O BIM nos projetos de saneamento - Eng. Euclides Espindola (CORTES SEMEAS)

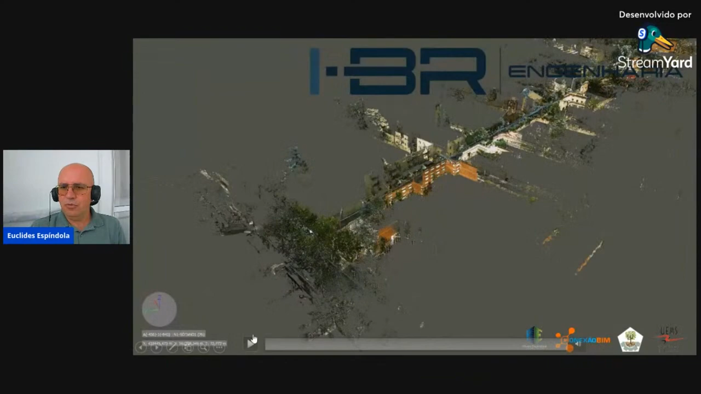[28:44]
E aqui eu vou mostrar um vídeo, que ele foi obtido por nuvem de pontos,